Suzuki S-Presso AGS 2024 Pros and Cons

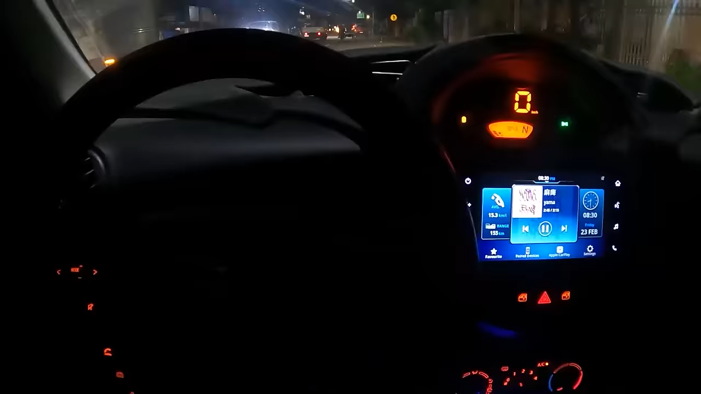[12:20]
ganun din naman dagdag ko lang mga sir so bali same day pa rin to pero pauwi na ako dito kung mapapansin nyo yan may ilaw